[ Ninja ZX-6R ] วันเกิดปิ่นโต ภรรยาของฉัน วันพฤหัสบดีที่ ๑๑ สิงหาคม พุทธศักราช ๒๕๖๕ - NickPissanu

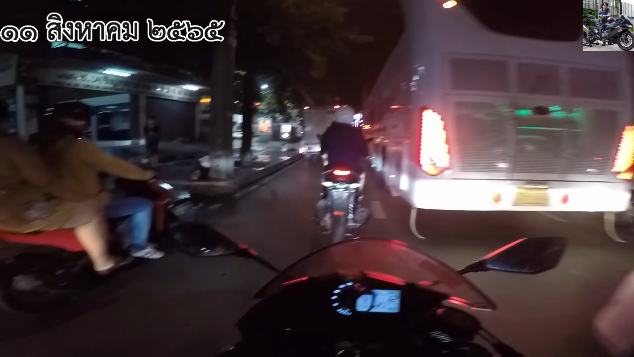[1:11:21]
แต่พี่หนุ่มตามง่ายอยู่เขาขับไม่เร็วเขาขับช้าอยู่ตามง่ายถ้าแกไม่เลี้ยวไปทางอื่นนะ
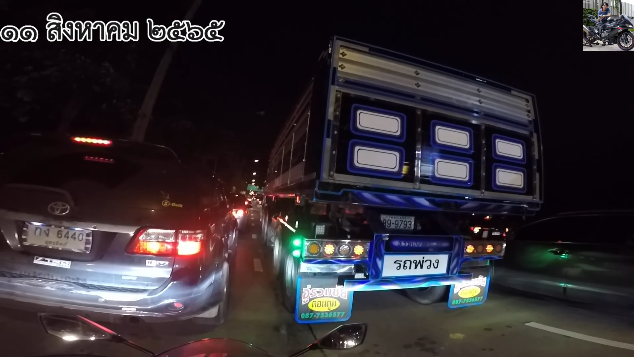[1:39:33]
ือไม่ก็พ่นนะมั้ง เดี๋ยวไปตามใกล้มากนะ เดี๋ยวไปตามใกล้มาก